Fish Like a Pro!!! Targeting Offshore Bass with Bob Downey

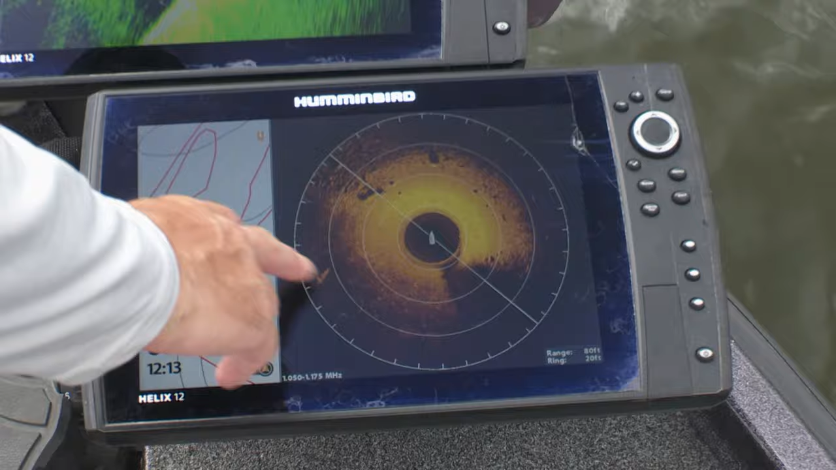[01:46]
You've got your mud here, where it turns real light-colored is your sand.
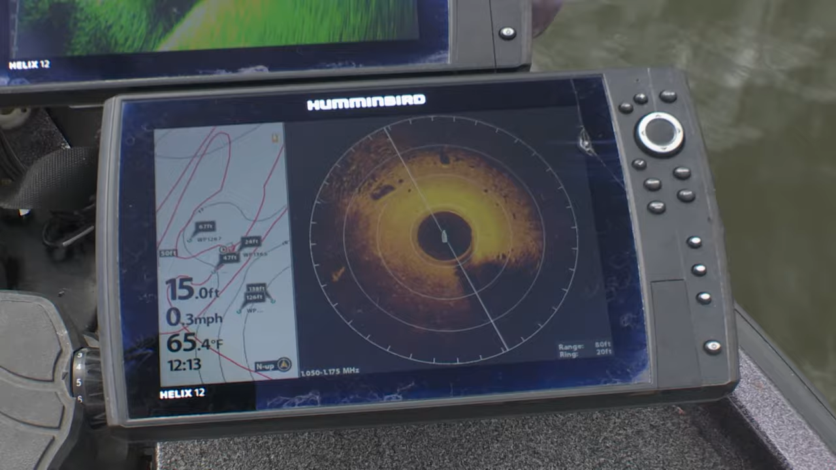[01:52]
On screen: depth 15.0 ft, water 65.4°F, speed 0.3 mph
And then you can see a big boulder there and some other gravelly areas too. And so we're trying to run our bait right down the edge of that. And that's where a lot of those schools are going to be sitting.